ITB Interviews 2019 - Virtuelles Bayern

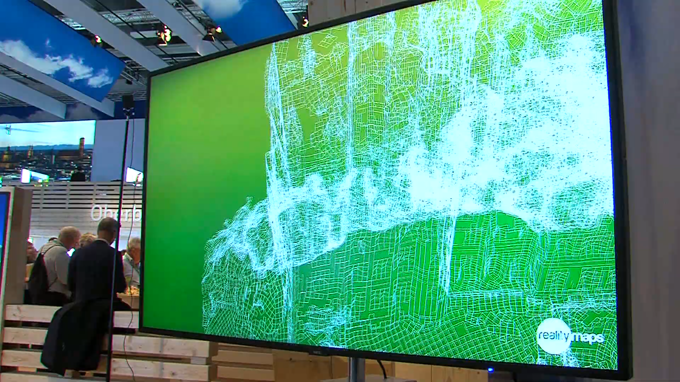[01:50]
Wenn Sie zum Beispiel in ein Schloss hineingehen, dann können Sie bis auf 1 Zentimeter Genauigkeit gehen.